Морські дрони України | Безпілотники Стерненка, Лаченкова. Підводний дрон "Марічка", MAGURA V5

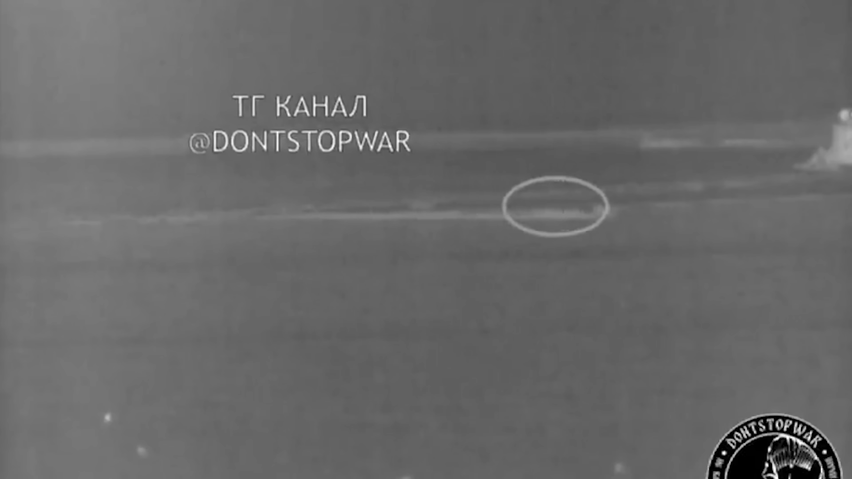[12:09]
Тоді наші дрони знову зайшли в Севастопольську бухту. Наслідки цієї атаки, на жаль, невідомі.